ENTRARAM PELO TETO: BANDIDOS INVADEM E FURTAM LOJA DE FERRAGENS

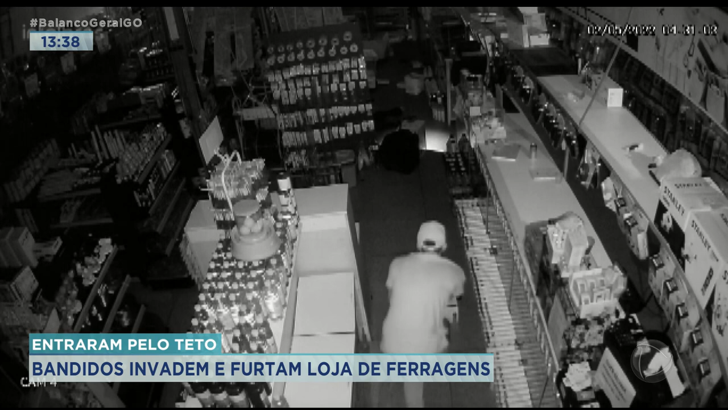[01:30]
E ele, a gente foi buscar nas filmagens internas da loja e acabou verificando que os bandidos vieram e carregaram todo o nosso maquinário. Vocês acreditam que realmente sejam duas pessoas? A gente imagina que sejam duas pessoas.